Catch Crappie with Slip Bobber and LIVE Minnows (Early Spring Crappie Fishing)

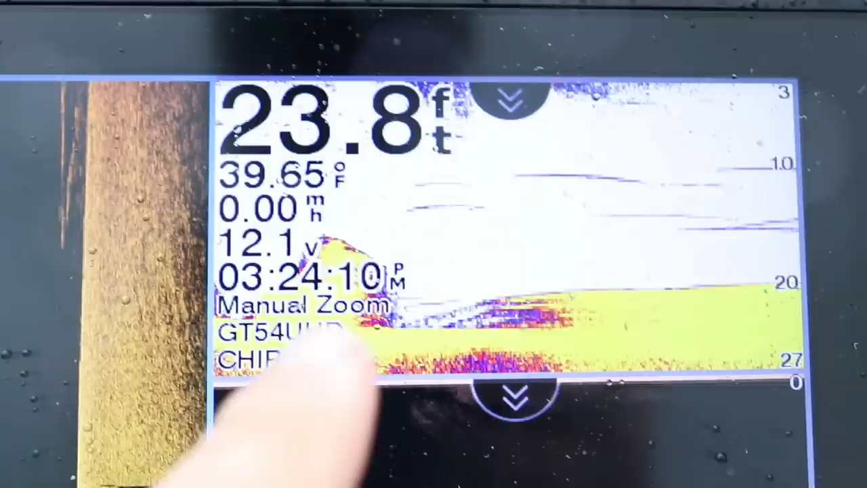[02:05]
On screen: depth 23.8 ft, water 39.65°F
all right well this one has some ton of fish on it actually let's go back here zoom in a bit
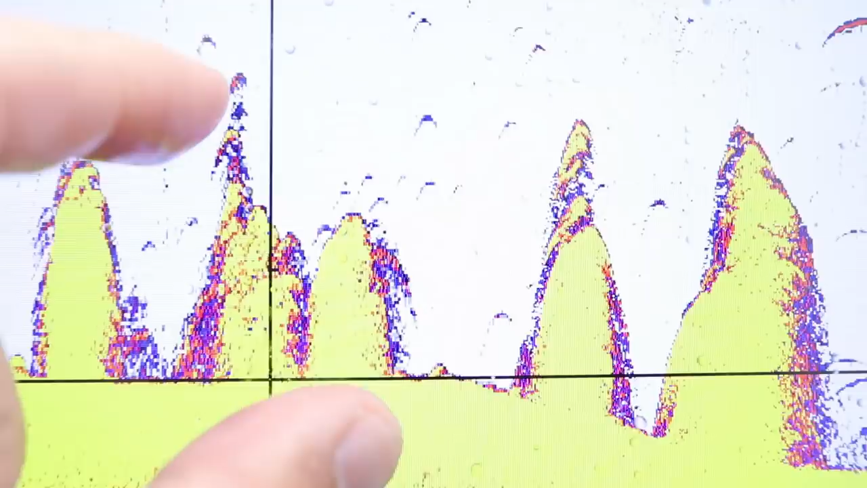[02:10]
this one's actually loaded you can see them stacked up vertically on top there's one on this one too
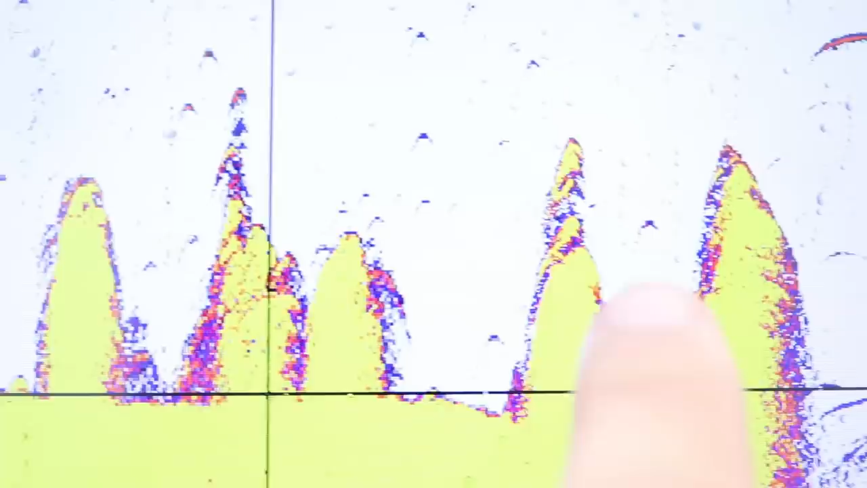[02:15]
so uh wasn't actually planning on fishing brush piles but since the fish are
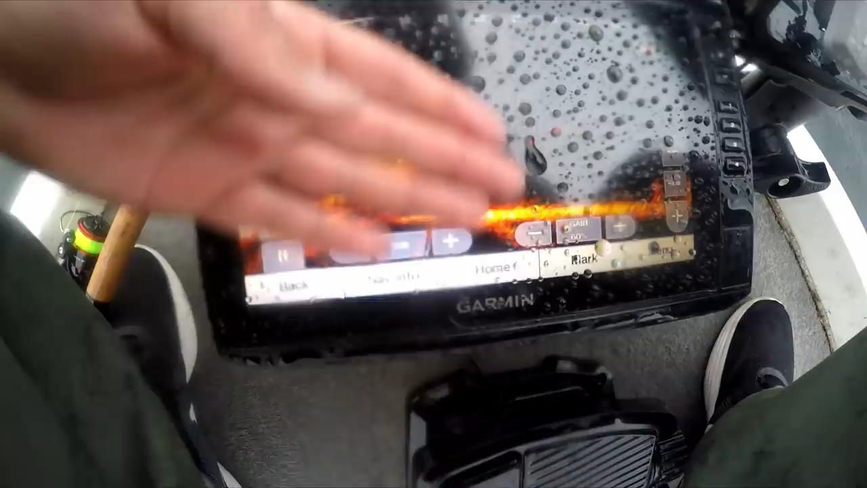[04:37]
that brush paw right there that thing is loaded with bait fish bait
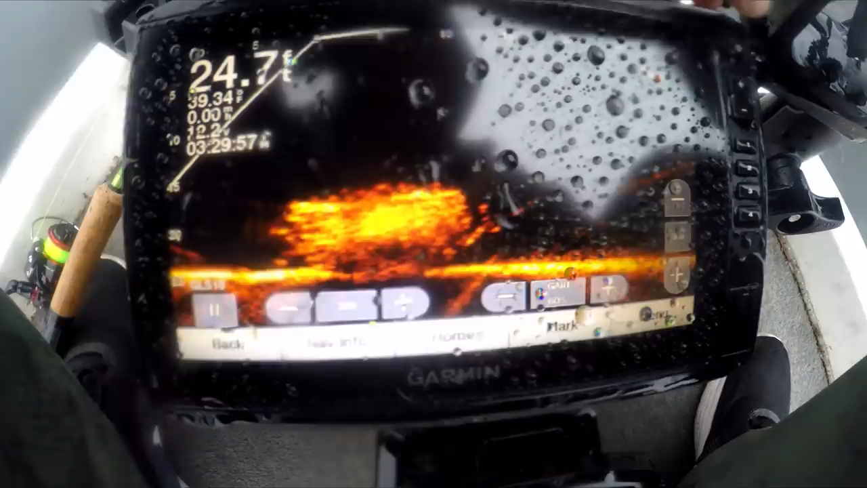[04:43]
fish and there's some crappie stacked up in it that is it's like you're right here below the boat so
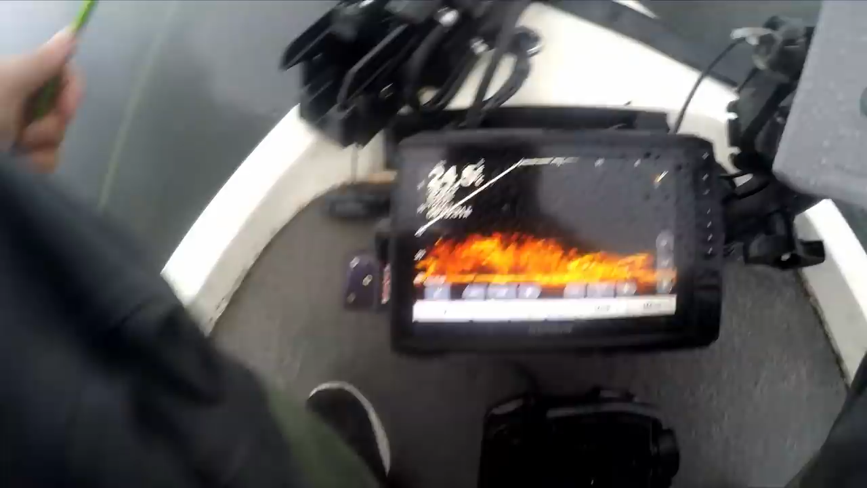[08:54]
dropping on top of the brush pile here or the crib but the aggressive ones are off on the edges in between
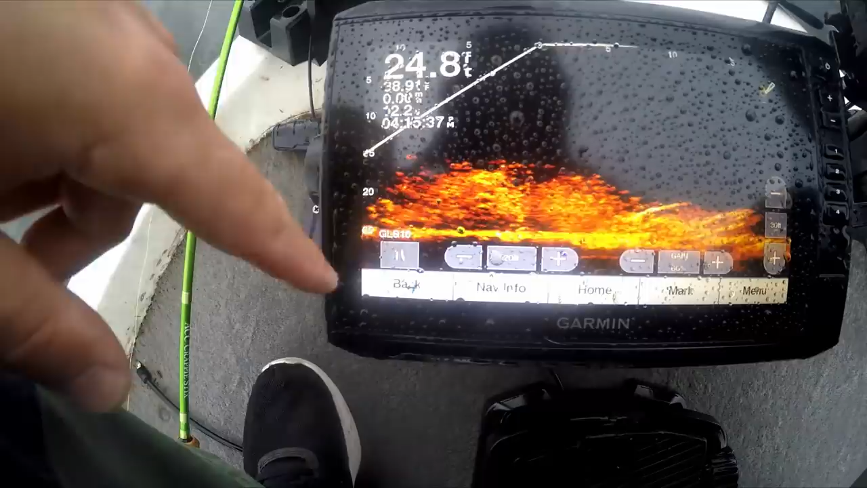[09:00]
On screen: depth 24.8 ft
so i had to lower my or raise my slip stop a little bit